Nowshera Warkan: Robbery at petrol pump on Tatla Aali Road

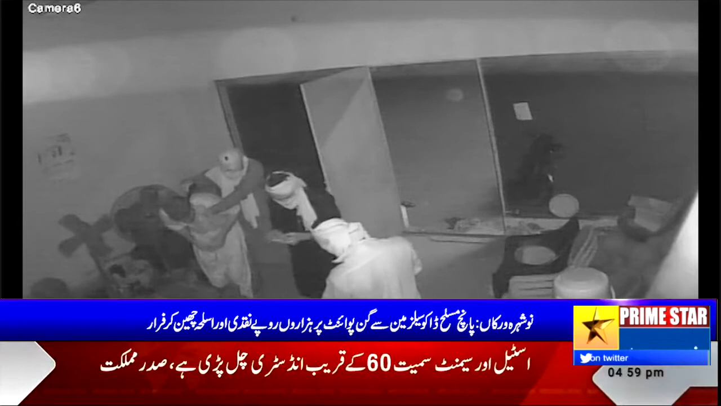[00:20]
تتلے آلی روڈ پر زفر پٹرولیم سے سیل مین سے گن پوائنٹ پر پندرہ ہزار پہ نگدی اور بارہ بور گن چھین کر فرار ہو گئے ڈاکو ملازمین پر تشدد بھی کرتے رہے علاقے میں جکیتی کی بڑھتی وارداتوں سے عوام خوف و حراس میں مبتلا ہیں آلہ حکام سے فوری نوٹس لینے کا مطالبہ